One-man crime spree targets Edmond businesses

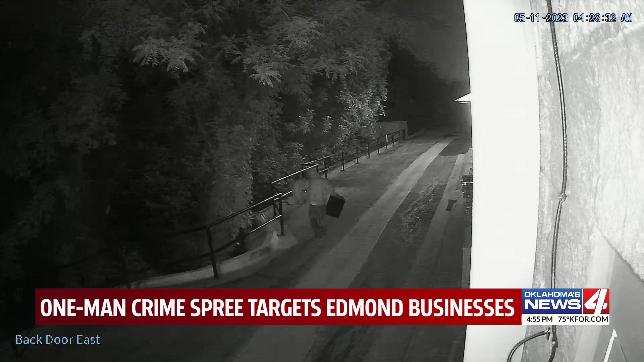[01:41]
Video shows the man grabbing the safe and carrying it out the back door before throwing it over a retaining wall and jumping eight feet into nearby woods. In Edmund, Adria Goins, Oklahoma's News 4. That's quite a jump. Edmund, police say they are working to identify that man in the video.